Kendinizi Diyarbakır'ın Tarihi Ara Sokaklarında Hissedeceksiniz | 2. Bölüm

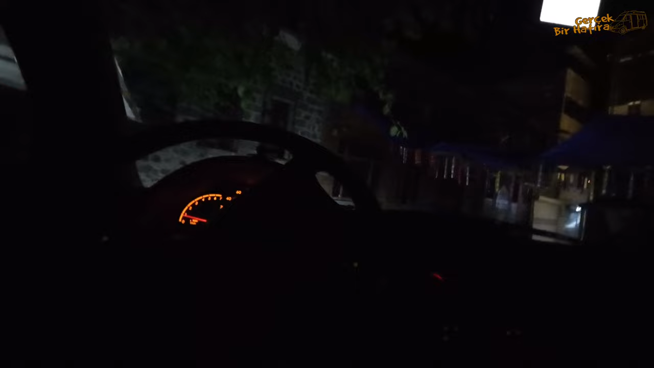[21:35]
Sıkıntılı bir geçiş burası. Daha önce de geçtim.
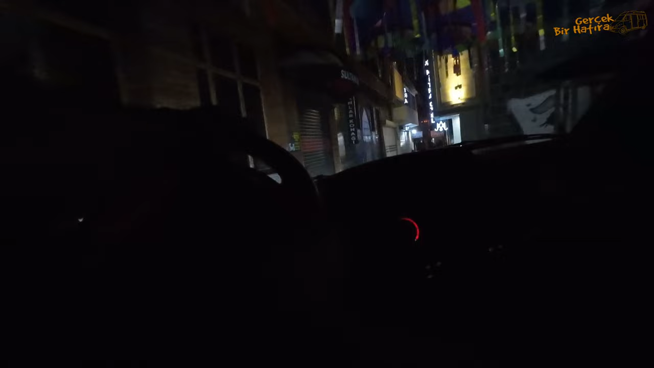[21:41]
Klimam veya üzerindeki ekipmanlar yukarı değiyor ama şimdi bir şekilde
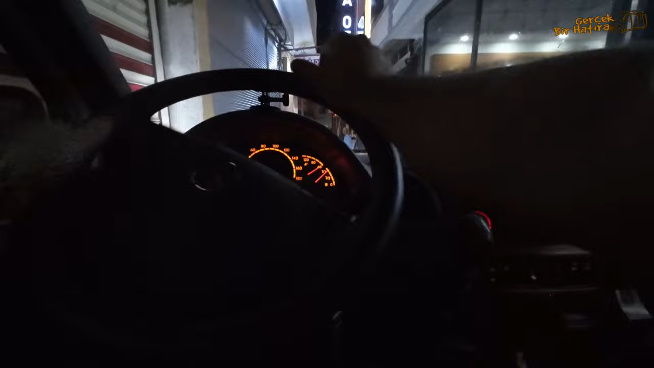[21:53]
Hacı abi burayı ayarlayacak şimdi. Şu tabela değiyor esasında. O tabela olmasa çok rahat çıkarım. Evet, harika. Çok güzel bir çözüm buldu Hacı abi.
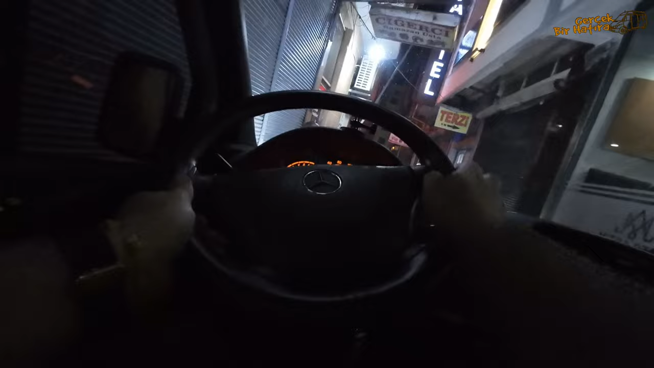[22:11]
Hacı abi teşekkür yavaş ederim. Yavaş dur.